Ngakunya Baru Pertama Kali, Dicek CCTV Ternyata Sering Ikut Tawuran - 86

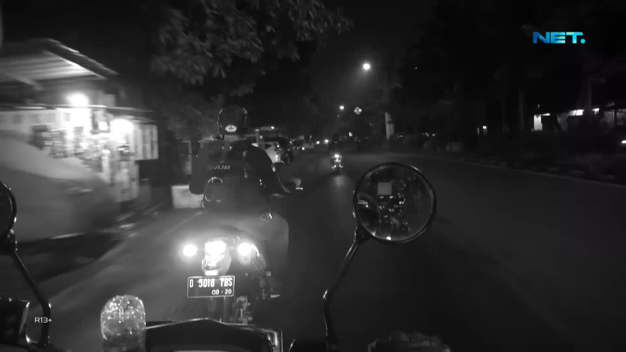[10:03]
Tepatnya di Gang Asep Berlian, kami mendapat informasi dari masyarakat tentang adanya tawuran.
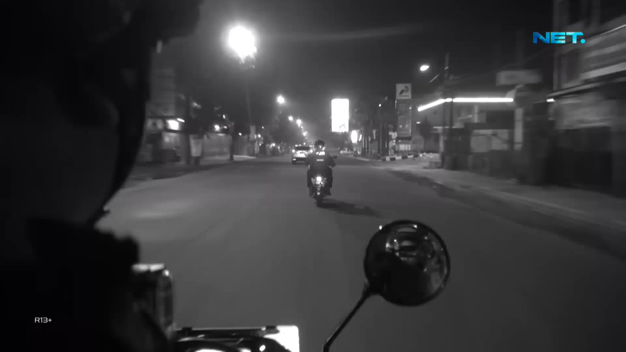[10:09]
Kami pun langsung mengejar ke daerah Jalan Asep Berlian tersebut.
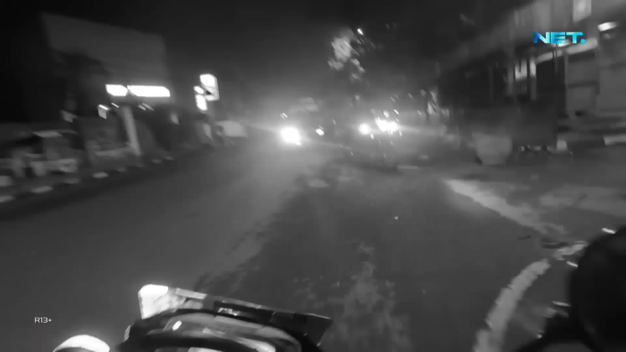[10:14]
Betul saja mereka sedang mengumpul berkelompok di situ.